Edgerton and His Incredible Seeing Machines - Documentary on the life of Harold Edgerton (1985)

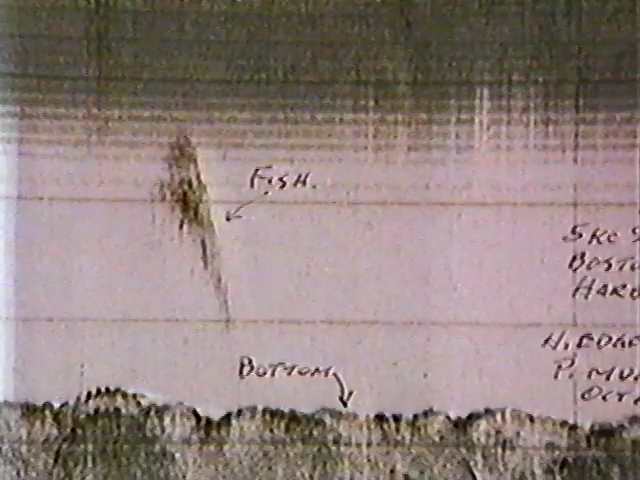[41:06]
This image, made in Boston's inner harbor, shows a more uniform bottom.
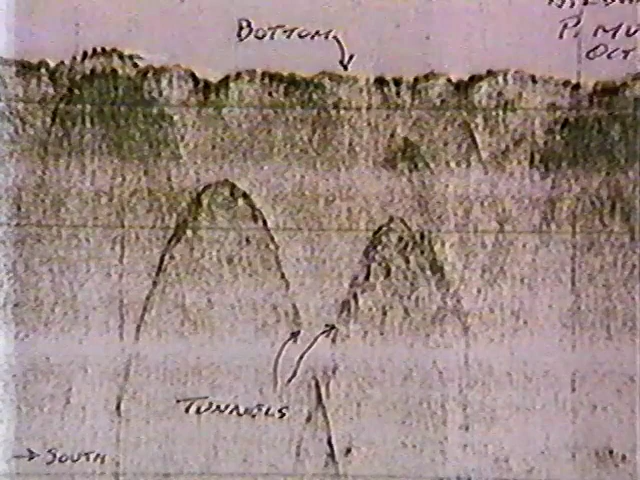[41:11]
But buried 15 feet below it are two large objects, the Sumner Tunnel and its twin, the Callahan, carrying millions of cars a year under the harbor between the city of Boston and Logan Airport.